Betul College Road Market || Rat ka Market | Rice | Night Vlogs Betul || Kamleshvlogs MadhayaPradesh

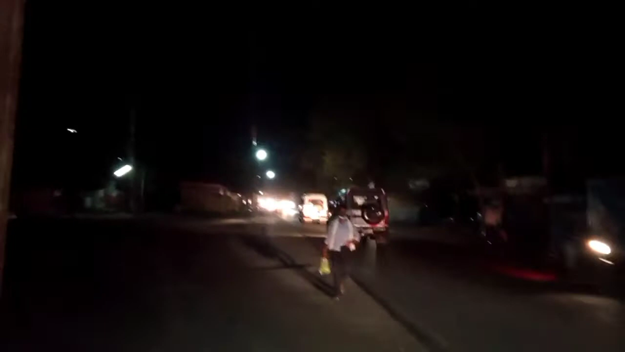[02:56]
तो दोस्तों, रात का शो है और हम अभी GH कॉलेज के पास में, अभी देख सकते
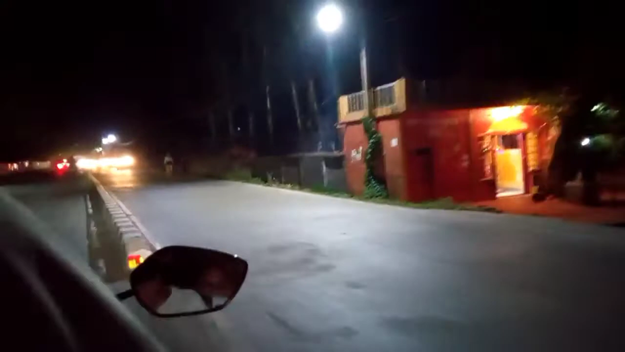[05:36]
यहाँ से हमारे रूम के और मुझे सामने से ट्रैक्टर भी आ गया,
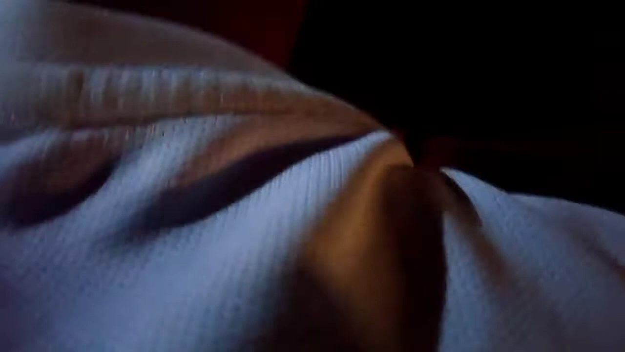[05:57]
तो कमलेश भाई कंफ्यूज में पड़ गए कि कहाँ से बैठे, ये ऐसे ऐसे जाते हमारे रूम में,
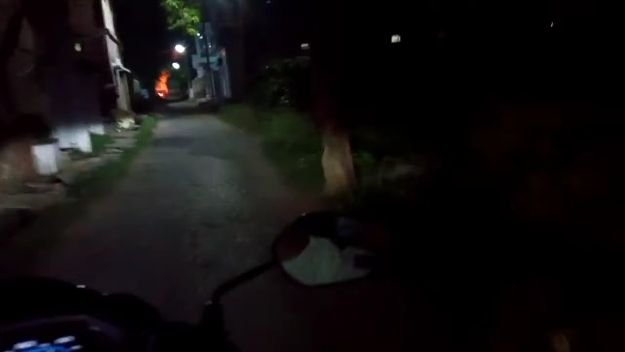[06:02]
ये इधर पीछे जैसे नज़ारा था वो ज्ञानोदय कॉलेज का था,